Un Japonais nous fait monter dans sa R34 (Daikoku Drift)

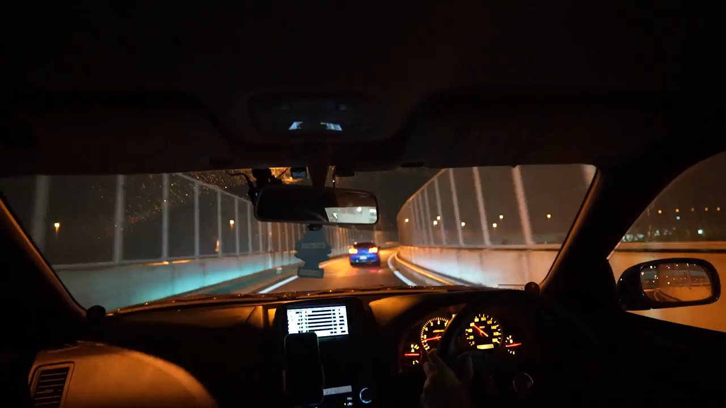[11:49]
Bah oui, il a envie de mordre le bitume. Oh là ça va être une deux voies, je crois que. Ouais, ça va y aller, ça va y aller. Wesh, ouais, wesh, ouais, ouais. Attends, mais c'est... Oh, c'est la folie, gros. Oh, tu kiffes ça, tu... Ah, franchement, gros, c'est exceptionnel. Sugoi.